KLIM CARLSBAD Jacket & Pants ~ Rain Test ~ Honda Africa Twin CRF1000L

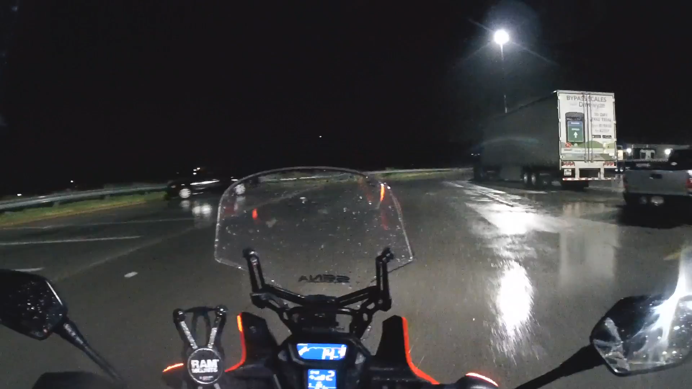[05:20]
well it's finally raining pretty good
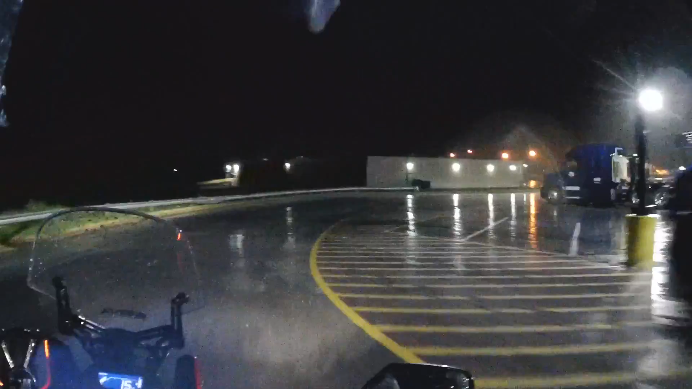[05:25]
that's about as 20 till 10 I've been riding around looking for rain
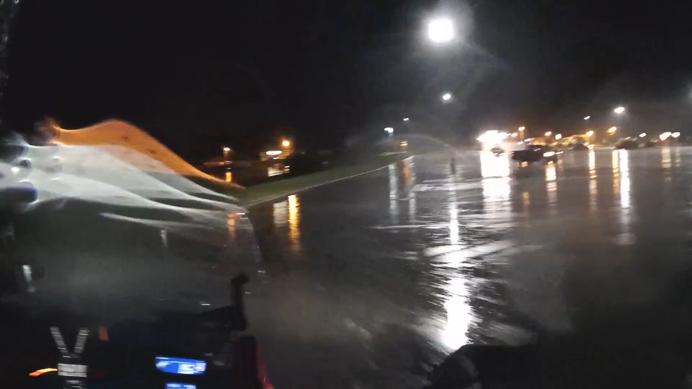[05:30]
and it ain't been raining it's just now starting in pretty good now it's coming down really
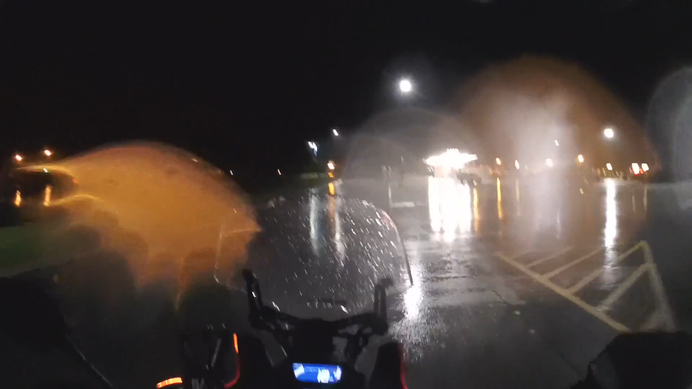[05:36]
good in fact so the winds blowing so this ought to finally be a good test
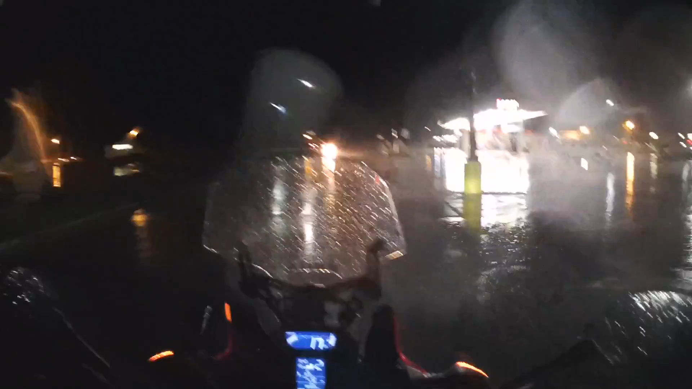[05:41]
the winds blowing really good
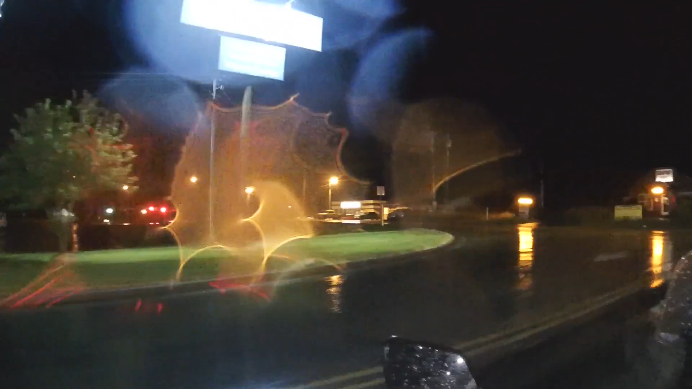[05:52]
even though it's dark but at least it's raining
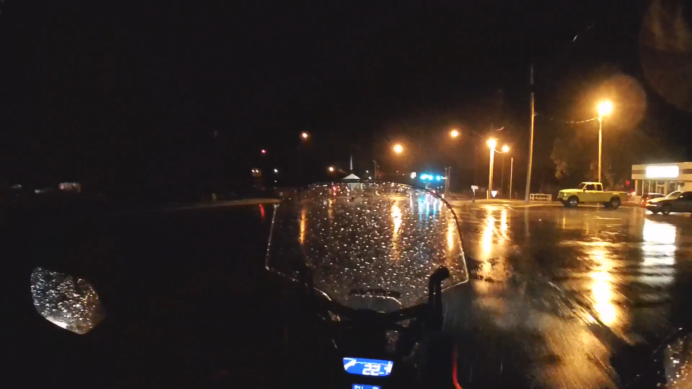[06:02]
slacked off a little bit now it was pouring pretty good back there but I'm still dry dry as can be
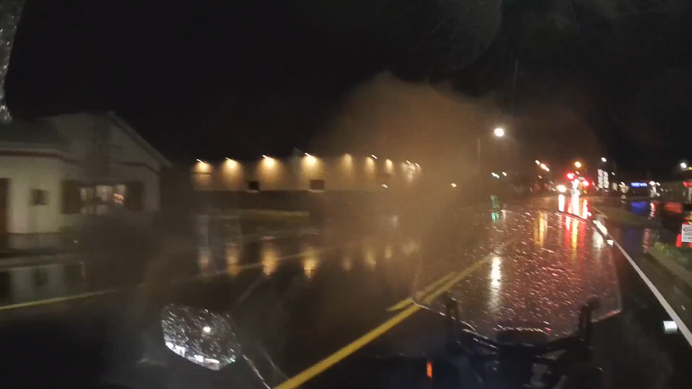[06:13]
I might have a puddle of water in my lap because it was pouring pretty good but I'm still dry
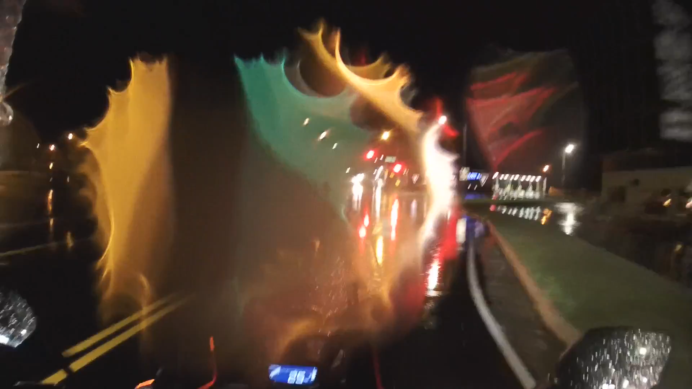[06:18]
but I've pretty much been riding around for a couple of
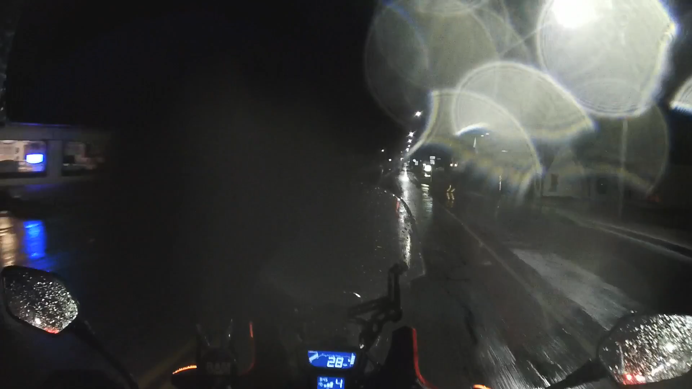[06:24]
hours in the rain even though it wasn't pouring rain the whole time but I've been in the rain it ain't really stopped well there's water running down the ditches